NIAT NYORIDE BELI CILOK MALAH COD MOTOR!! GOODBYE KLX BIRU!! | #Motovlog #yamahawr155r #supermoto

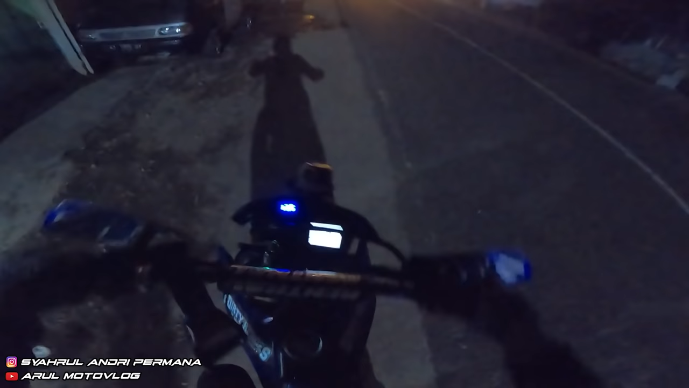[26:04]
Nih. Harus apa ya? Nyari kendaraan yang ke arah Pacet, anjir.
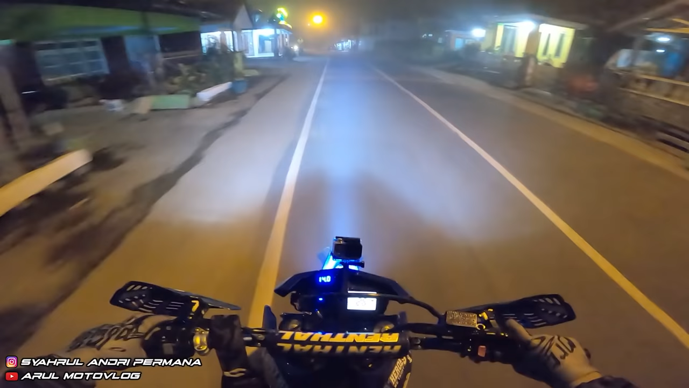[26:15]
Biar ada temen. Padahal tadi niatnya cuma beli cilok, makan bentar di region, duduk bentar terus balik. Tapi karena anak-anak rame tadi, ya udah sampai sekarang. Tadi main ke atas bentar doang. Mana jalannya kabut lagi. Oh, ini udah agak mendingan. Tadi mah di bawah kabut sekali. lampu putih kan, kalau lampu kuning enak.